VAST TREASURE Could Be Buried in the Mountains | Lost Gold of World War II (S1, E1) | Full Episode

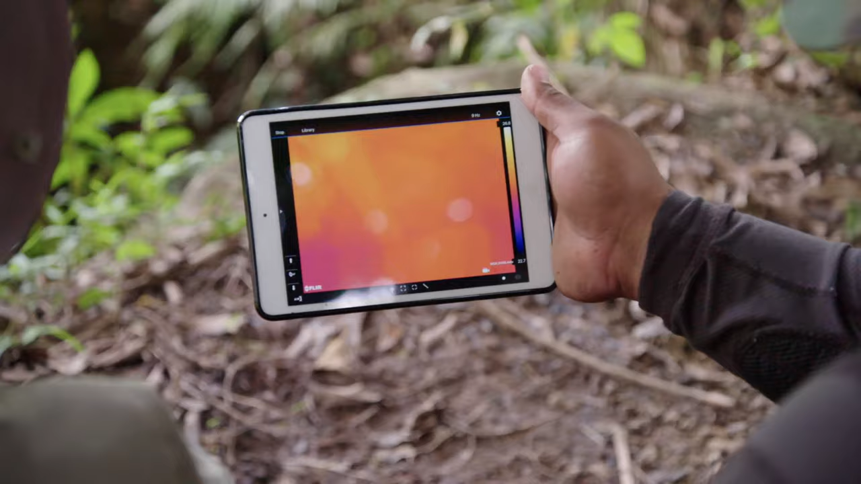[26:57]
So we have, like, an orange right now. So I have all reds, all reds and oranges.
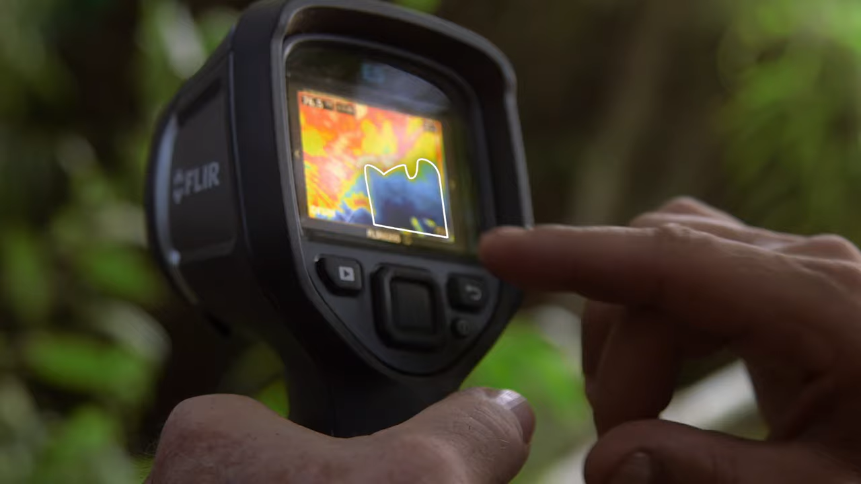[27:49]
Wow, look at this. That is... Look at that. Look at that. The dark room.
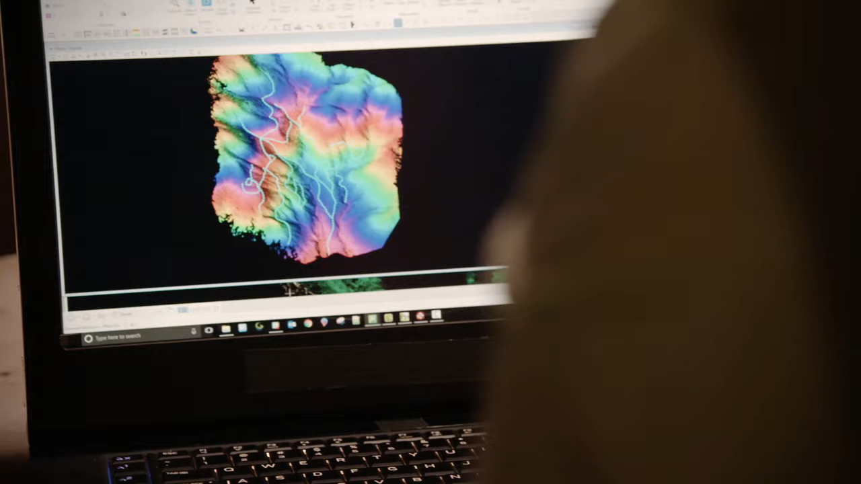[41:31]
Holy moly. So there are the trails in there.